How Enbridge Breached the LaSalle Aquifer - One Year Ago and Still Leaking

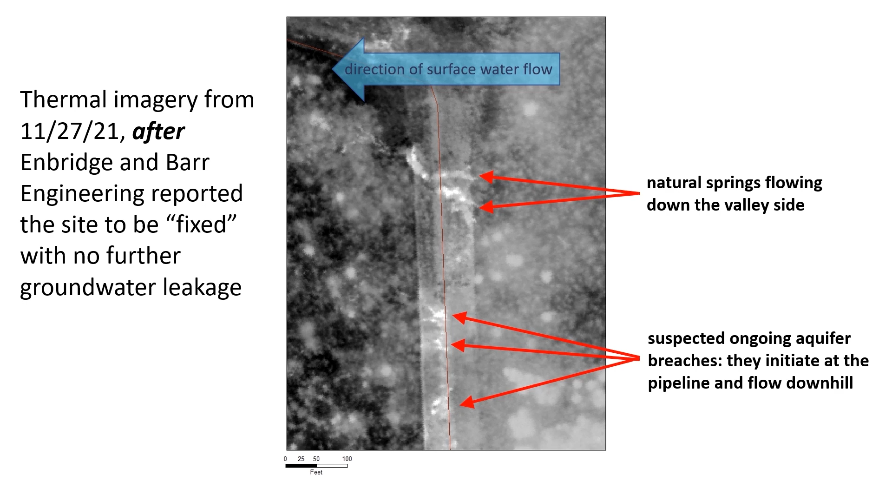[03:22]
This thermal data was collected after Enbridge and Barr reported that they had fixed the site and no further groundwater was leaking. In this wider view, we see these suspected ongoing breaches extend for hundreds of feet along the valley.